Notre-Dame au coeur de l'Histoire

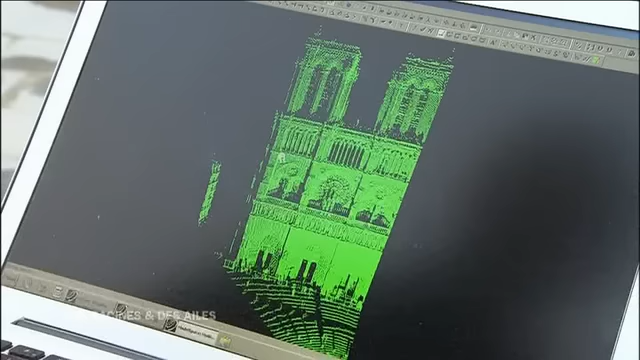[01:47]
Pour la première fois, Andrew Tallon permet ainsi aux historiens de lire et comprendre le bâtiment comme jamais auparavant.
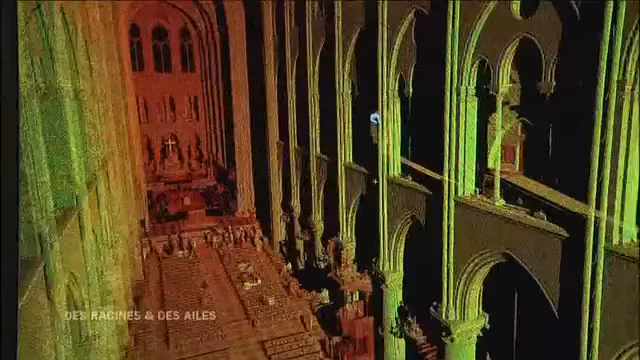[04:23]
Il n'y en avait pas d'origine.
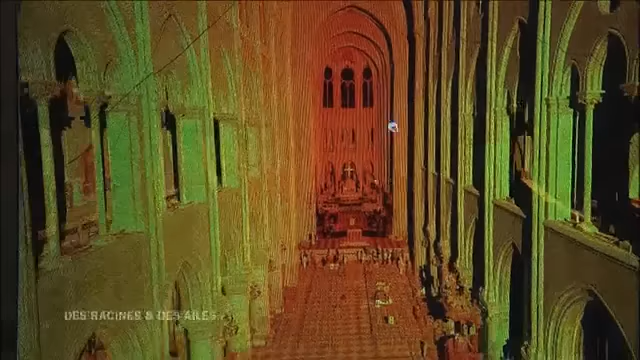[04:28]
En fait, ce que j'ai pu voir avec le scanner, c'est qu'il y en avait,
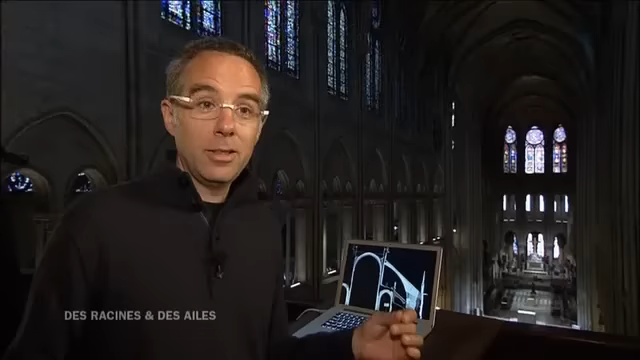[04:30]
c'est certain, parce que ce serait impossible de tenir des voûtes comme ça sans l'aide, sans le secours d'un énorme truc comme ça, qui pousse contre le bâtiment avec une force de l'ordre de 6 tonnes.
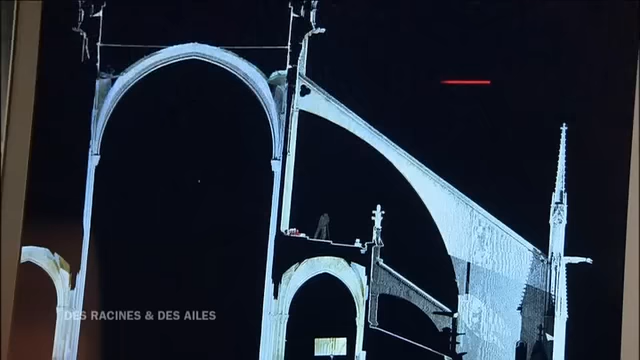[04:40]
Donc ça résiste les poussées ici.